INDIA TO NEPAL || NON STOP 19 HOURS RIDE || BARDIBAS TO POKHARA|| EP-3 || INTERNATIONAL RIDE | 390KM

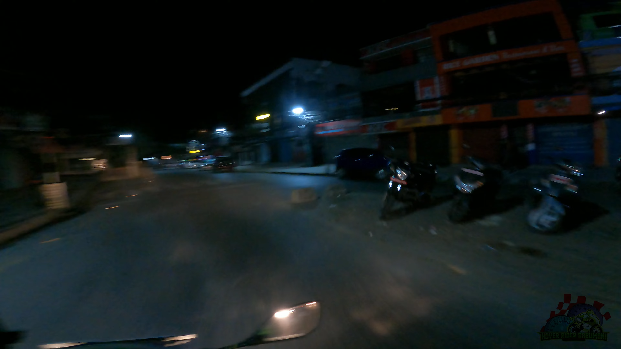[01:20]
और एक यूनिक प्लेस लग रहा है, जो संघर्ष किया वो जाके आज रंग ला रहा है, ऐसा है, अच्छा लग रहा है देखने में। किंग्स लॉन्च किए, नाइट लाइफ है, पूरा रात ओपन है काठमांडू में। तो आज का दिन वेस्ट करके फायदा है नहीं। अब बसेस देखिए गाइस, बसेस देखिए, मतलब लॉट्स ऑफ बसेस,
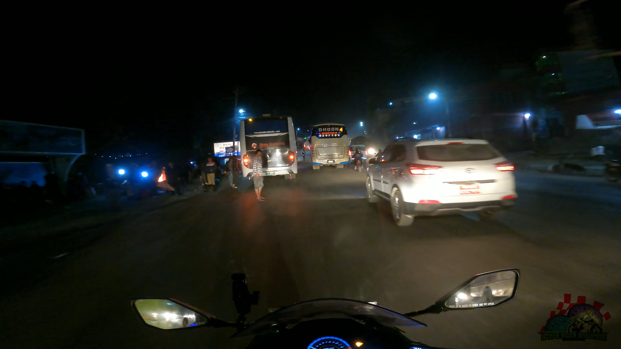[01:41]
मतलब बसों का लाइन लगा हुआ है, बहुत चार लगा दिया ये चारों तरफ। बस मेन सर्विस तो बस है ना, यहाँ पे तो ट्रेन नहीं है ना, तो बस के ऊपर सब डिपेंडेंट है।
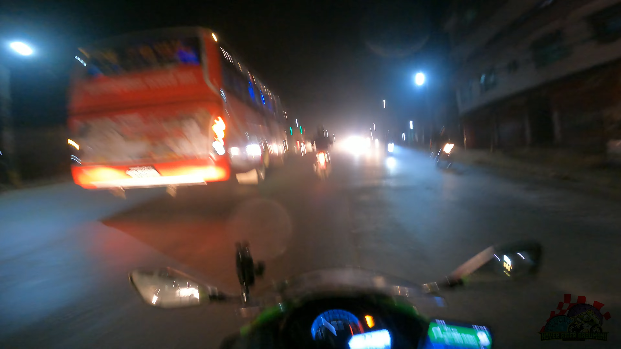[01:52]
उधर तो बस ही नहीं था, तो यूनिक कुछ कार भी देखने मिला। तो स्टे ट्यून्ड गाइस।
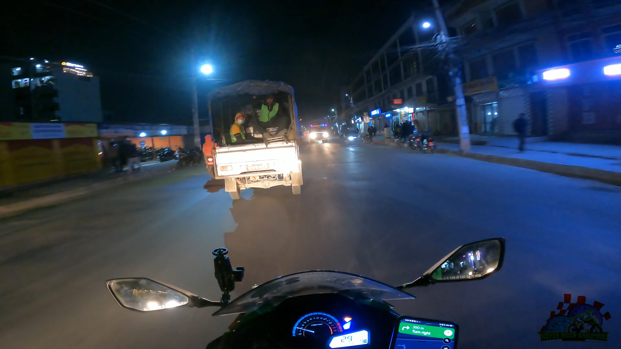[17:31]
ऑलरेडी 10 किलोमीटर पहले ही घुस गए थे, आधा घंटा 35 मिनट पहले। तो और मदरलैंड है हम लोगों का, रघुनाथगंज का मदरलैंड नहीं, दूसरा मदरलैंड है। तो यहाँ से राइट ले लेंगे। पता नहीं भैया कहाँ से लेगा, तो ले क्यों नहीं रहा है, तो ले लो भाई। तो यही है,
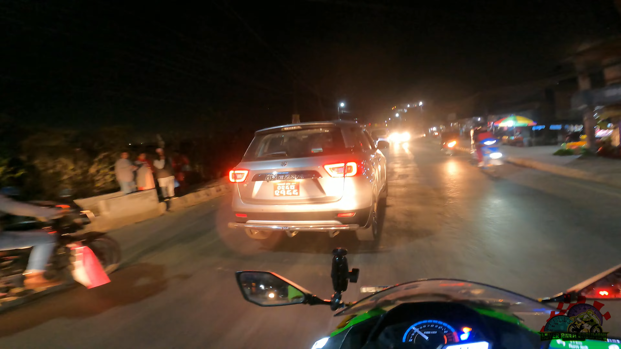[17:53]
वो सामने एयरपोर्ट है, एयरपोर्ट के बगल से ही जा रहे हैं। रनवे बाएं तरफ ही होगा, तो उसका ओरा जो का सूख के लिए हम लोग राइडिंग गियर्स, अल्फा राइडिंग गियर्स बोल के जो शॉप है JW मैरियट काठमांडू के बगल में, तो वहीं पे जा रहे हैं।